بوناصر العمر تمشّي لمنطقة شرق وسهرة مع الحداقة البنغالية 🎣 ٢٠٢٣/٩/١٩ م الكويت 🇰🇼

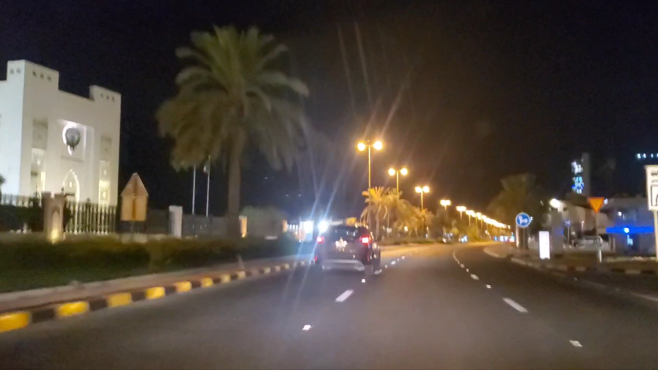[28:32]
احنا في منطقة شرق، يعني هذا سوق شرق، هذه كلها منطقة شرق.